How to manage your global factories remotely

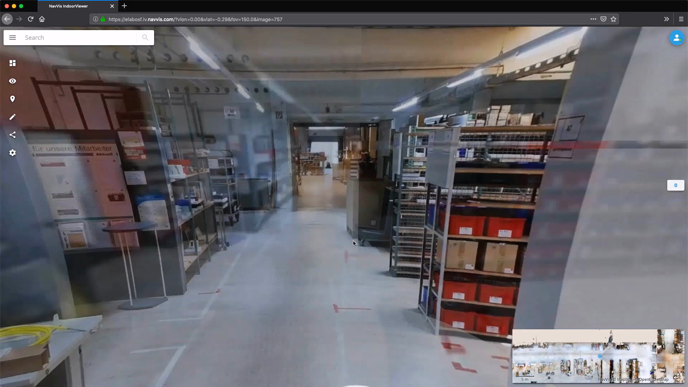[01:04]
Moreover, they have the power to inspect machines, tools and even entire factory layouts, all from within a web browser.
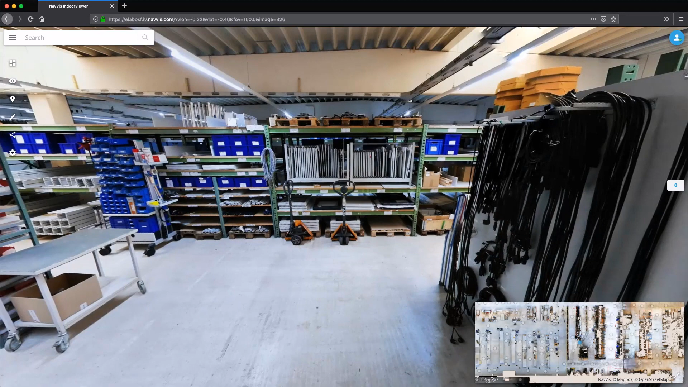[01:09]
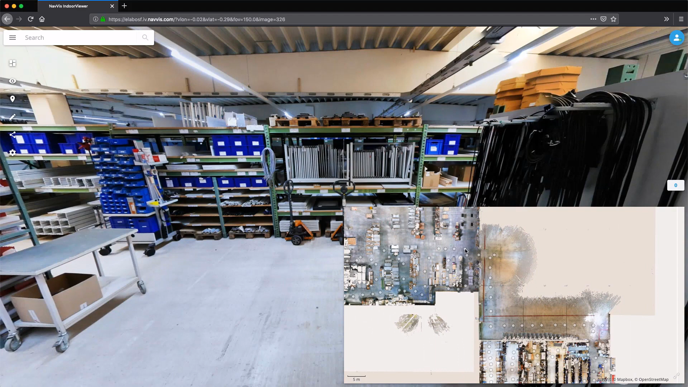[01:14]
In this example, a component manufacturing plant is undergoing inspection for a gradual production ramp-up.
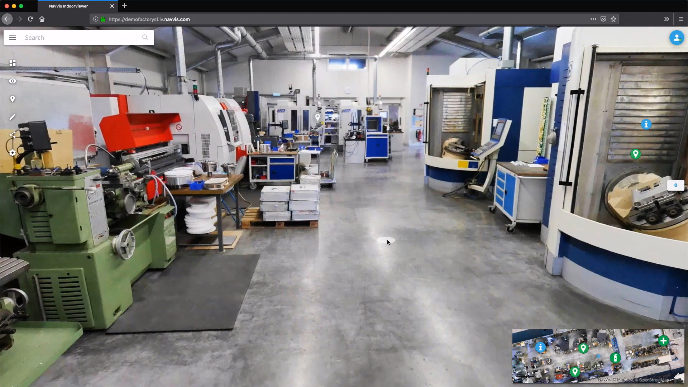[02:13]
The Navis workflow and the digital factory twin speeds of the decision-making process in critical situations.